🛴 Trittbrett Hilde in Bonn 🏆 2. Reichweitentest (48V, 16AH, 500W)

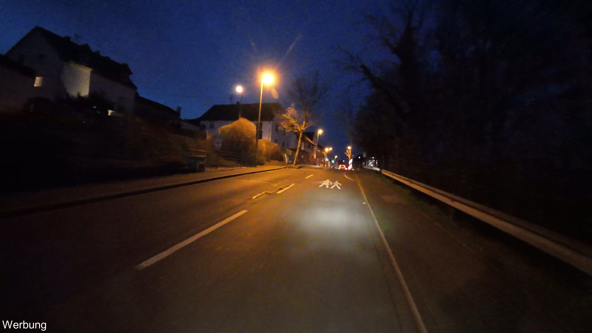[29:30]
Hier geht es ein Stück hoch, 18 kmh. Wir sind aber auch schon einige Kilometer weit gefahren.
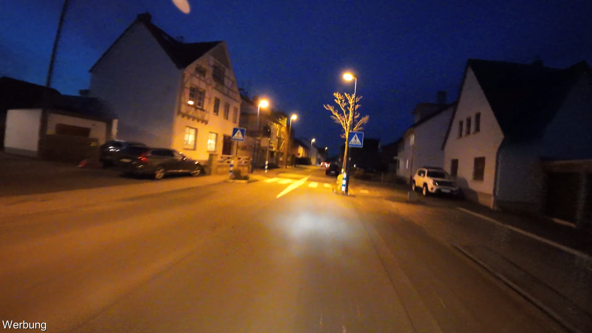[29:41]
Ich denke so 21, 22. Ich fürchte, mein Handy wird es nicht schaffen. Ich fürchte, der Akku wird schon alle sein, wenn ich zu Hause bin.
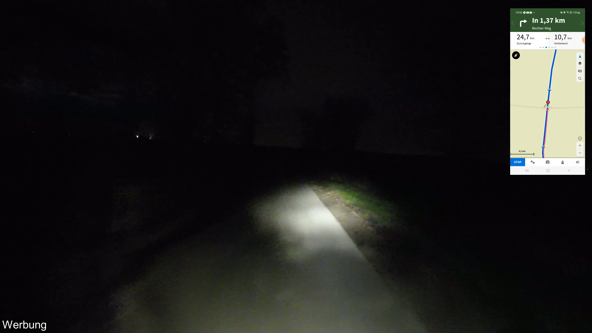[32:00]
So. Und weiter geht es Richtung Uckendorf. So, jetzt haben wir noch zwei Restbalken nach 24,8 km.
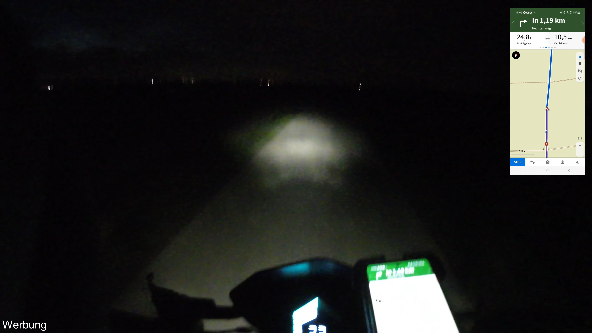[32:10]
Ja, laut der TripRed App noch 37% Restakku. Ja, die Lampe zeigt es an. Wir sind gleich in Uckendorf. Nach 27,5 km erreichen wir Uckendorf. Jetzt das Auto-Eingangsschild.
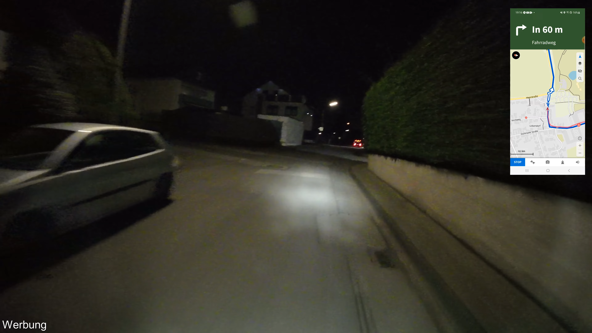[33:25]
So, wir verlassen den Ort wieder.
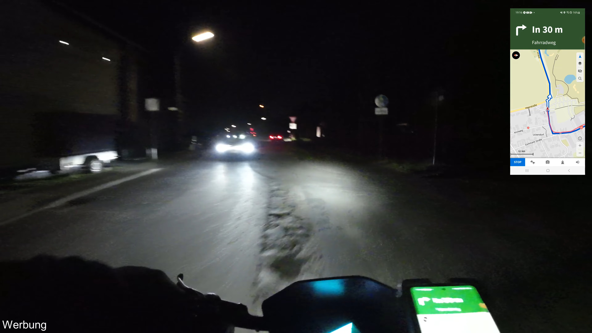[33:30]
Wir haben nach wie vor zwei Restbalken. Und sieben Kilometer liegen noch vor mir. Falls wir das schaffen, fahre ich den Scooter am Ende natürlich auch noch leer. Ja, laut der App werden wir noch 34%, 32% Restakustand angezeigt. Ich lass die mal noch ein bisschen laufen, weil ich glaube, da tut sich noch was.
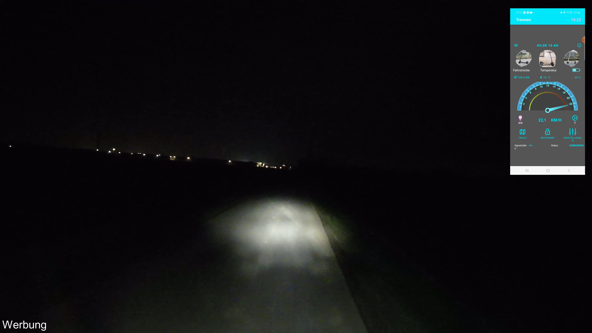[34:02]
Nö, wir bleiben bei 32. Wir haben auf jeden Fall 30 km geschafft. Zwei Restbalken haben wir noch. Und laut der App 32% Restakku. Ja, das stimmt mich jetzt eigentlich noch ganz zuversichtlich, dass wir hier heute einen neuen Reichweitenrekord aufstellen. So, wir erreichen gleich Kriegsdorf. Wir sind jetzt bei Komoot.
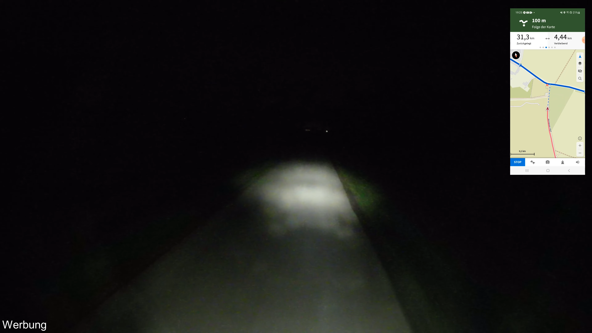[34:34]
Und damit sind wir auch wieder zurück auf der Route. 4,4 km Rest. Und wir haben immer noch zwei Restbalken. Das ist gut. Hier ist das Ort-Eingangsschild von Kriegsdorf. Und hier zeige ich euch einmal das Display. Sieht erstmal ganz gut aus.
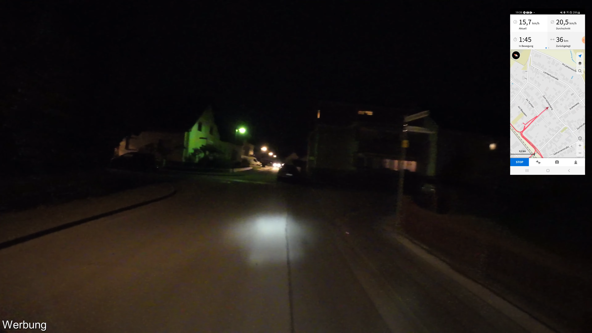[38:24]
35,9. Hier bergauf werden wir langsamer auf 17 kmh.
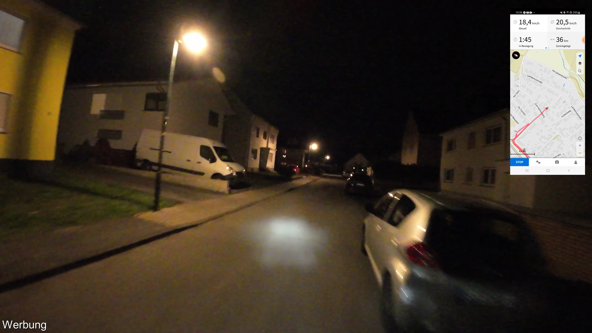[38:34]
Ich fahre dann wieder leer, bis wir auf 7 kmh sind. Nach wie vor 18 kmh. Aber wenn ich jetzt anhalten müsste, dann wäre glaube ich vorbei. 11 kmh. 10 kmh. 9 kmh. Ah, was denn geht noch?
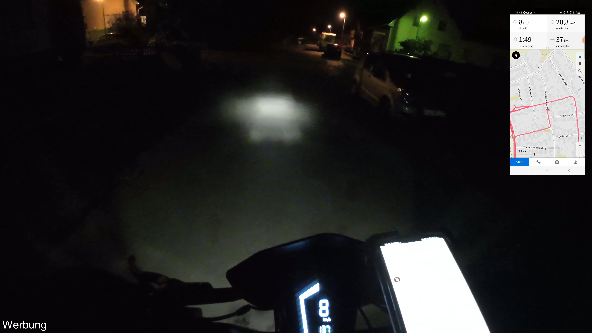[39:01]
Ja, bei Komoot wurde ja auch die Geschwindigkeit angezeigt. 7,6 kmh sind es dort gerade gewesen. 7,4 kmh.
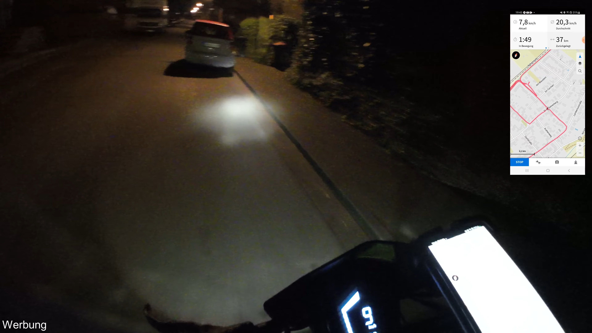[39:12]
So, da hinter mir ein Auto kommt, fahre ich mal kurz auf den Gehweg. Das soll man ja eigentlich nicht machen. Einfach nur um das Auto vorbeizulassen. So. Hier geht es bergab, deswegen funktioniert das jetzt noch.
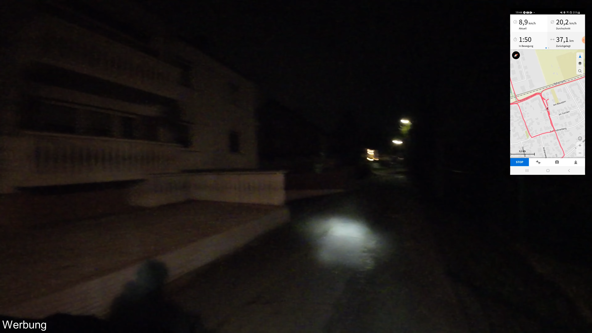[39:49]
10, 9, 8, 7, 6. Da war einmal kurz die 6. Vorbei. Naja, immerhin.